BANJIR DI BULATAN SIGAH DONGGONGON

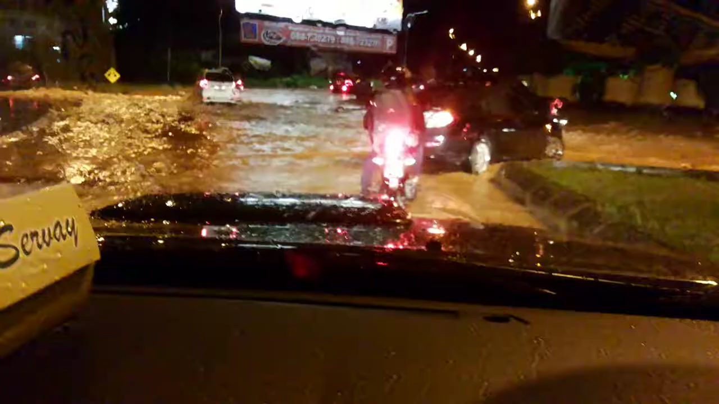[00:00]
Di sebelah situ pun banjir gak? Ya, banjir Ini kau jalan dari mana nih kau tau Mana kau jalan
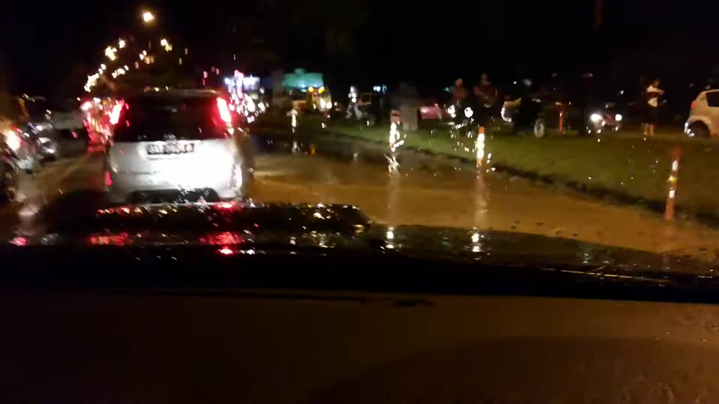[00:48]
Orang udah berani Limpas lah Nah berhenti Dimana yang paling banyak Di segar tebal Orang udah berani melimpas Nah tidak, Mami kurang sudah banjir